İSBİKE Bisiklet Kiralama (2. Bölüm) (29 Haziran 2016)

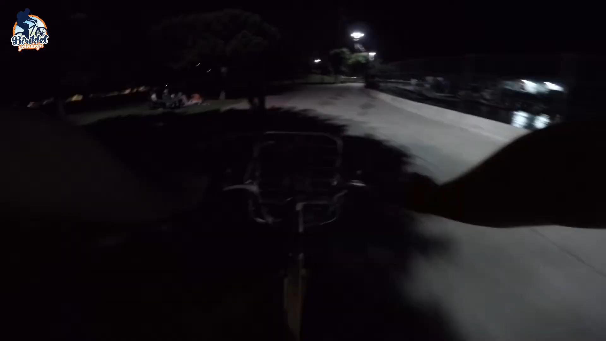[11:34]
Rüzgar da şansımıza şu an bize doğru esiyor. Gelirken çok iyiydi, yani arkamızdan estiği için çok rahattık. Evet, burada bir bozuk nokta var ve çok hissettik şu an.